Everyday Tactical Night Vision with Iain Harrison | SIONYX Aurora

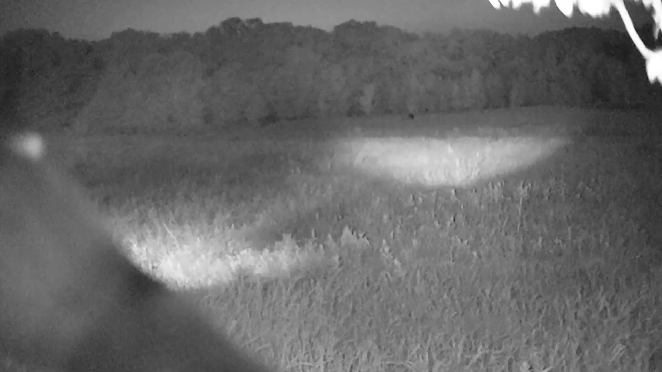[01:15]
So I use night vision when it comes to predator control, non-native invasive species such as hogs.
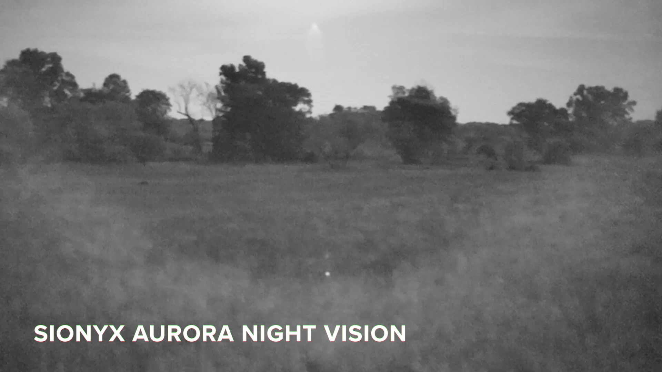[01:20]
And especially when it comes to coyotes around here. There are a few different ways you can utilize a device like this.